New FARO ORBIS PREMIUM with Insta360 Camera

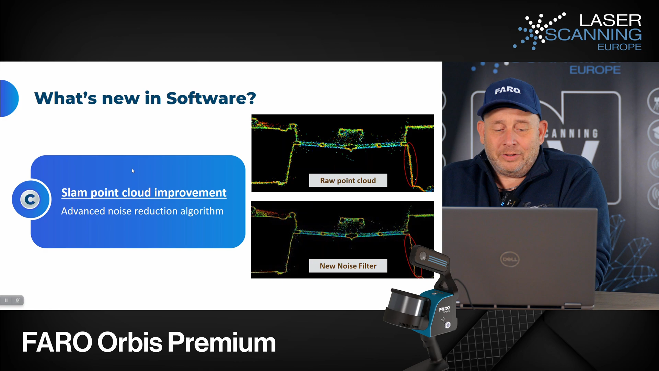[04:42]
You get a new filter, an advanced noise reduction algorithm. And you see you have a much cleaner point cloud. You can see it here on the side. And if you jump one more forward, you see this Turkish one. It's the old and these, I don't know, red, brown,